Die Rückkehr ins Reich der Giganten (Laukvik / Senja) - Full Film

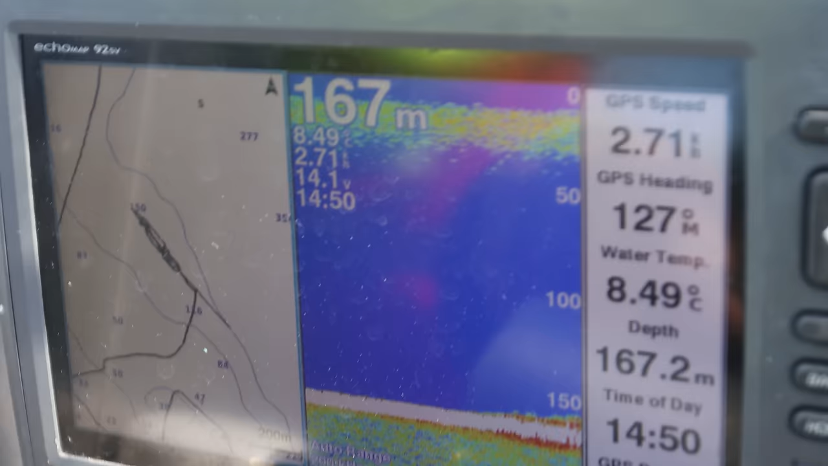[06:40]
On screen: water 8.49°C
Wir haben sie auf dem Echolot so auf ungefähr 150 Meter gefunden. So, wir haben, glaube ich, etwas beim Rotbarschangeln dran.
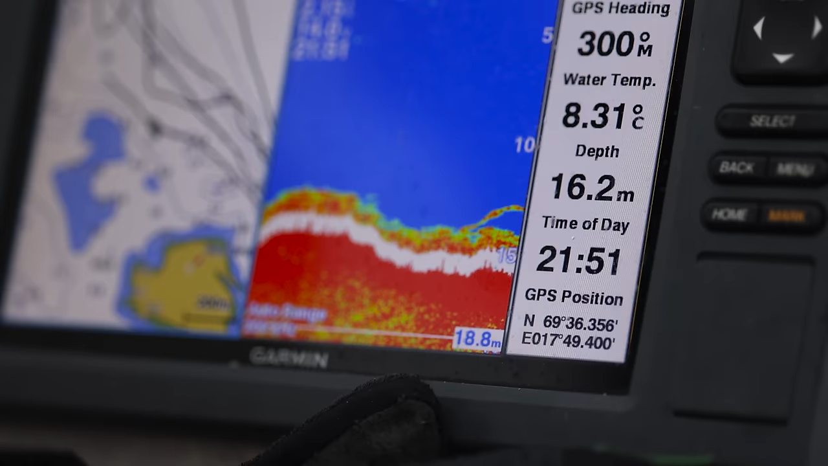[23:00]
On screen: depth 16.2 m, water 8.31°C
Wir hatten in dem Fall ein 20-Fuß-Boot mit einem richtig coolen Echolot, 70 PS-Motor hinten drauf. Also super, Boote sind top.
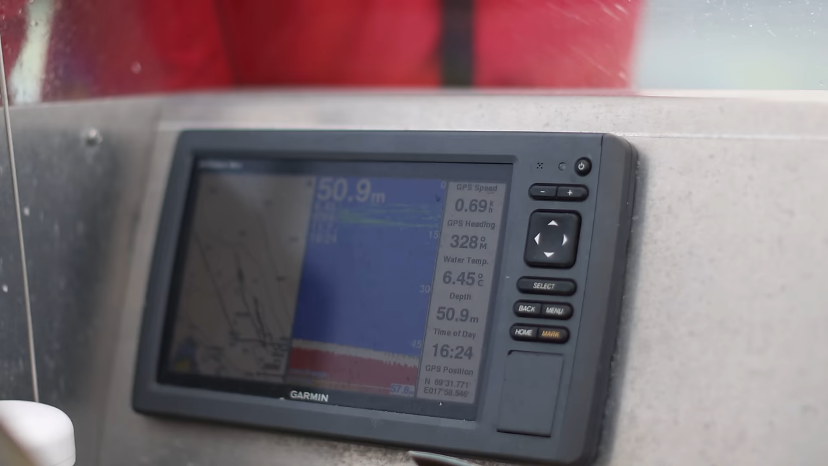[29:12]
On screen: depth 50.9 m, water 6.45°C
Haben uns also ein Plateau gesucht, beziehungsweise eine Rinne, wo wir es eben auf Halbut versuchen wollten. Waren keine 3 Minuten am Spot. Da hatte ich dachte, einen Seelachsschwarm auf dem Echolot gesehen,